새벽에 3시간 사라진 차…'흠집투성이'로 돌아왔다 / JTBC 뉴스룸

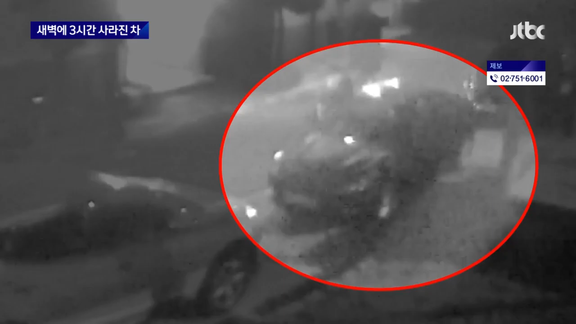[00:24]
주차된 차량에 올라타더니 시동을 걸고 출발합니다. 사라진 차량은 3시간 뒤 아파트에 다시 나타나 같은 자리에 주차를 합니다. 주변 차량을 살펴보는 여유까지 부리더니 인기척에 놀란 10대들은 담장을 넘어 달아납니다.